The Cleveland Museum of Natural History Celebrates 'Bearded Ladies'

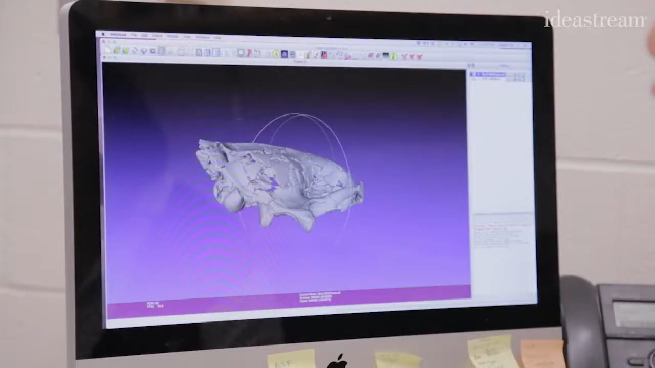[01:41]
This is a reconstruction of the fossil otter cranium that we discovered in China.